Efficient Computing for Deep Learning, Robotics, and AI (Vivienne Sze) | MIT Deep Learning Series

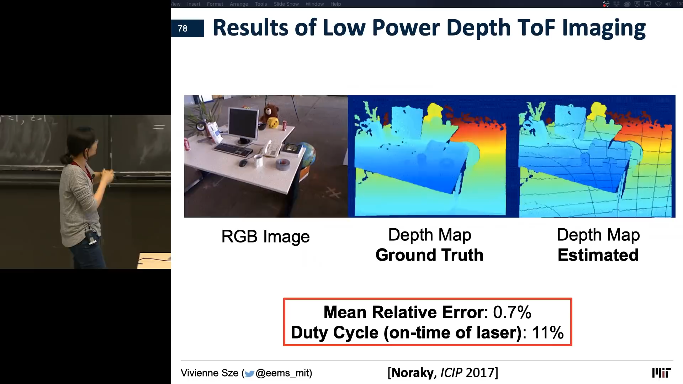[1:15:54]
In this particular case, we're only turning on the sensor only 11% of the time, so every ninth frame. And your mean relative error is only about 0.7%. So the accuracy, your quality is pretty aligned. Okay. At a high level, what are the key takeaways I want you guys to get from today's lecture?